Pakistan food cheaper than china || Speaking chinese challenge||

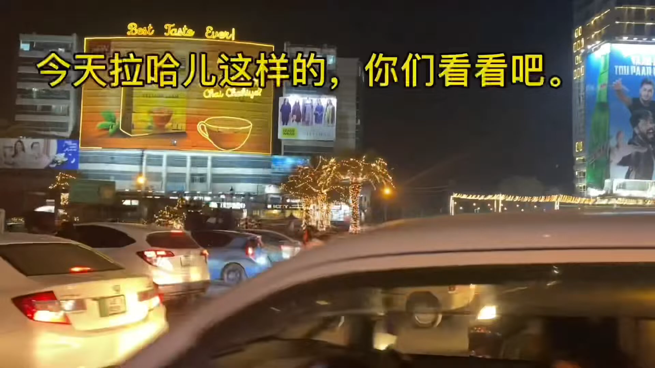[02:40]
老河里面老河里面堵吃太多了
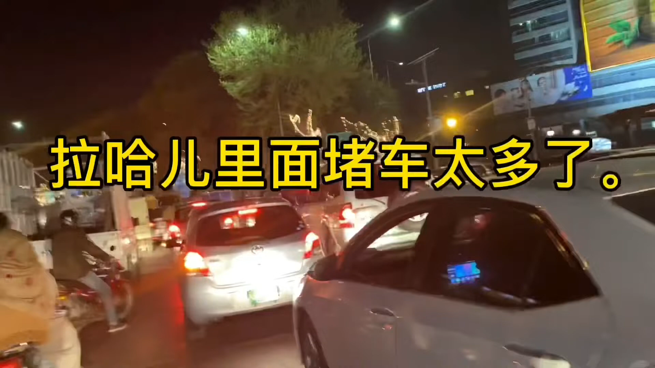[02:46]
我今天没有开吃因为老河